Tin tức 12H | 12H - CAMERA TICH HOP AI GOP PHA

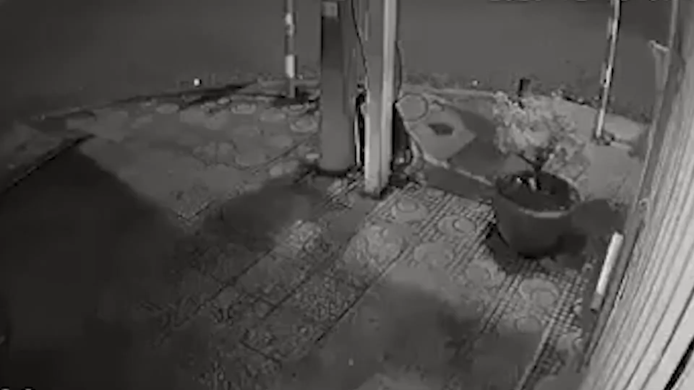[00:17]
Camera quay lại ở đường Trần Phú, Trạch Giá, Kiên Giang, canh mọi người đi ngủ.
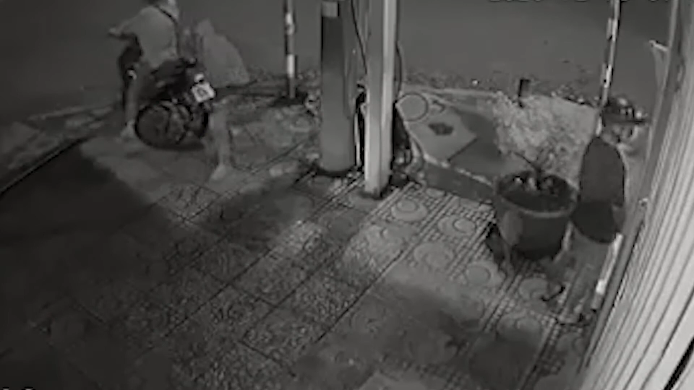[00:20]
Hai đối tượng trên sau khi giả vờ đi vệ sinh, đối tượng trên đã nhổ chậu cây cảnh trong chậu ra, còn đối tượng còn lại thì cảnh giới,
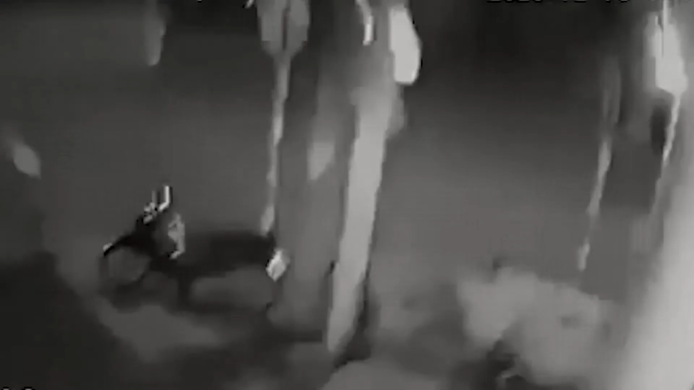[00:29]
sau đó bể hướng camera góc khác nhằm không quay được lúc trộm.